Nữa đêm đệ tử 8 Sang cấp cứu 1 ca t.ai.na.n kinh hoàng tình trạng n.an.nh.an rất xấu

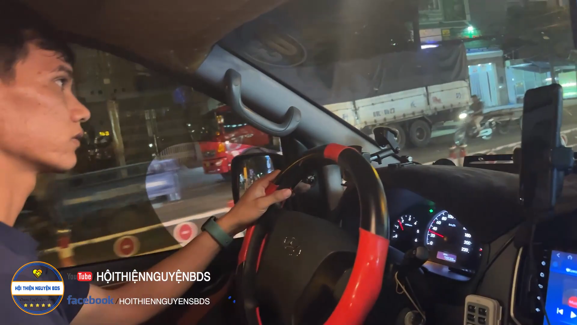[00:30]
thì anh em đang tiếp mấy anh em bên Bình Định, Quy Nhơn, mấy anh em cano vô cả nhà. Thì có không ai có một cái ca cấp cứu. Đó, nên không có chuẩn bị gì kịp,
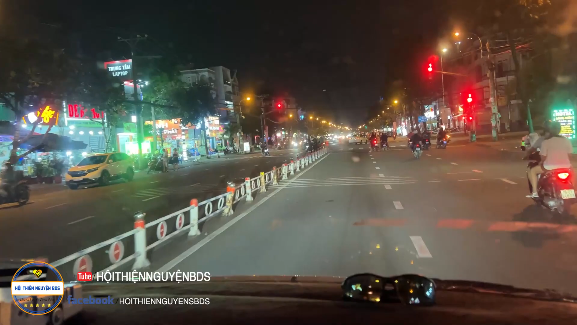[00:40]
thôi phóng lên xe đi đại luôn nha cả nhà, để chở người ta đi gấp. Đâu? Vành đai trong. Vành đai trong hả?